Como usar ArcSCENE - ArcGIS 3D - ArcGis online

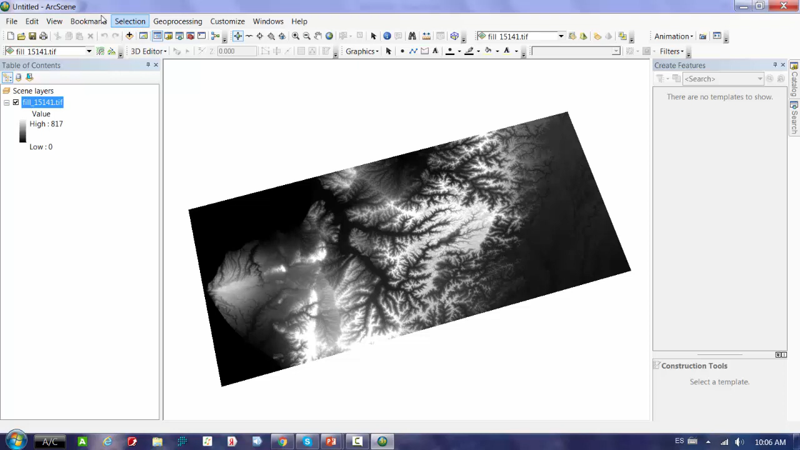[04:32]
Como siempre lo vemos. Ahora, vamos a cargar la zona de estudio, que es un embalse que se encuentra ubicado justo en esta zona. Entonces, cargamos, eso lo tengo yo aquí, justo también en esta partecita.
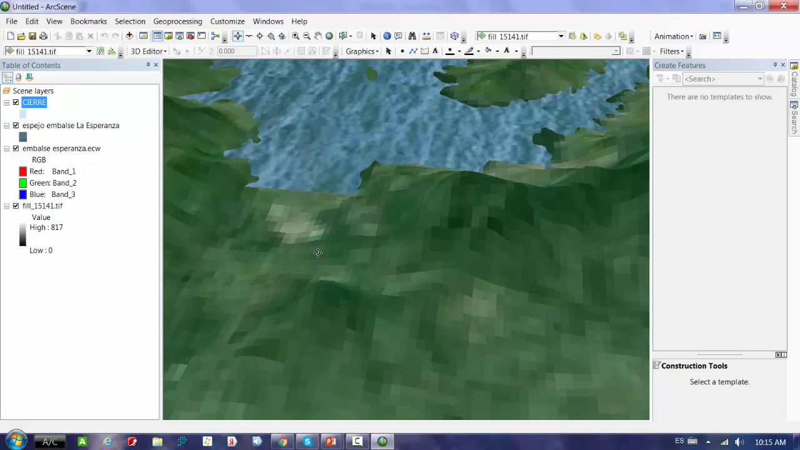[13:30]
Pero igual no lo vemos por justamente por lo que se encuentra. Hay que darle el valor de altura. Vamos a propiedad. Aquí le vamos a escribir los mismos 150 que le habíamos dado al embalse.
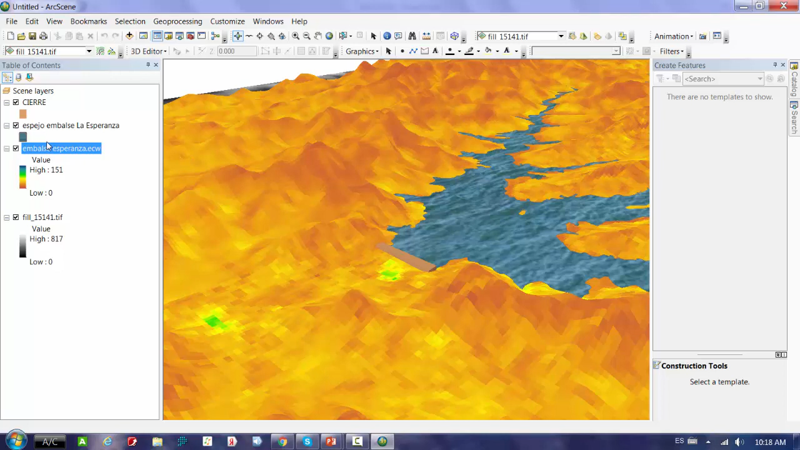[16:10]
Y aquí podemos variar hasta que encontremos la... Que se ajuste a nuestros intereses.